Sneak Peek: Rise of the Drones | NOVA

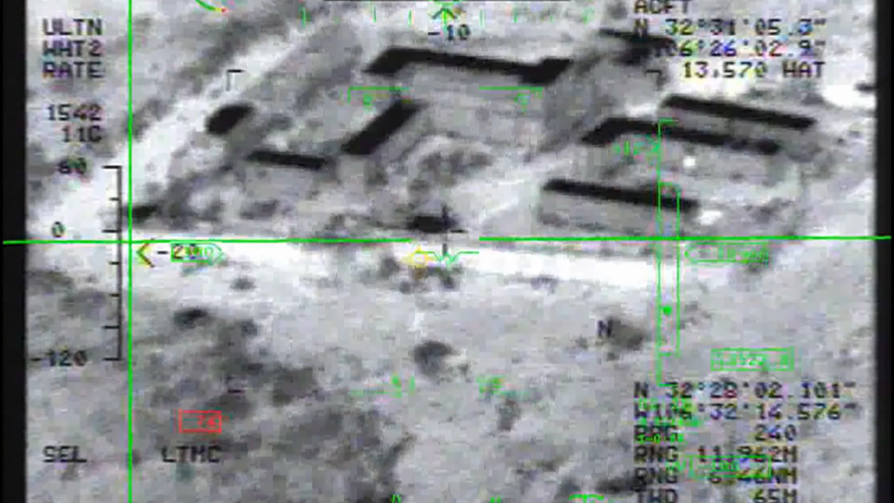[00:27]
We can easily make out people from five, six miles away.